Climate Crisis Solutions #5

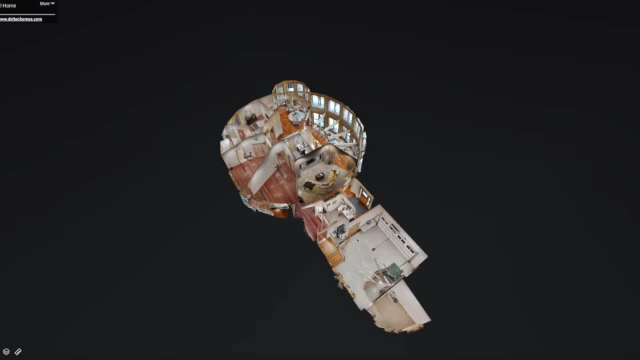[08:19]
And then you can do, you know, up to three stories. So someone might take a building block,
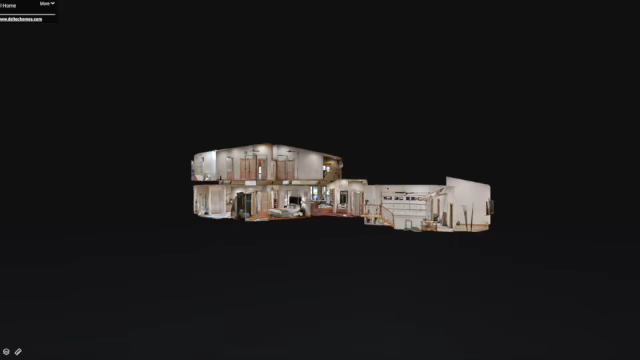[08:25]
so they take a 1,000 square foot round structure, and then maybe they connect it to